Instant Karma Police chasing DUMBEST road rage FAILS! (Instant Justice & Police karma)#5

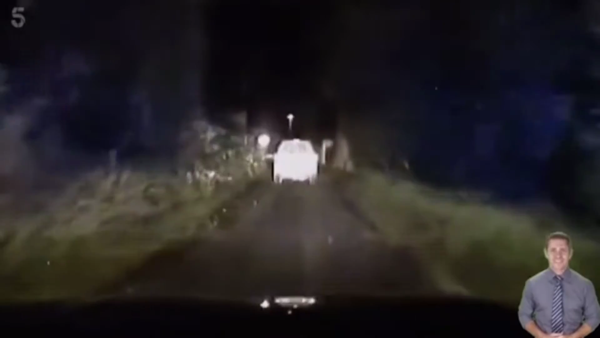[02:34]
There's a four-wheel drive vehicle In the rural area There's been a number of diesel thefts